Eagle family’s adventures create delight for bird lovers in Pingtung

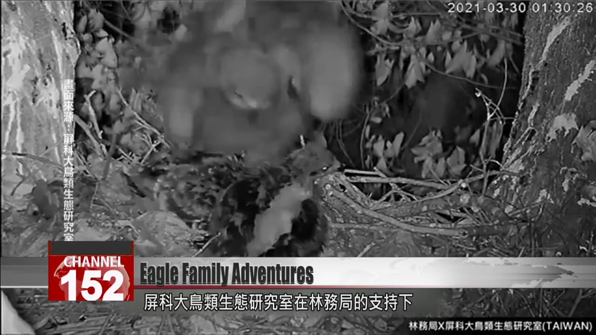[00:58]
With support from the Forestry Bureau, the Bird Ecology Lab at NPUSD started the first ever live stream of eagles raising their young in Pingdong.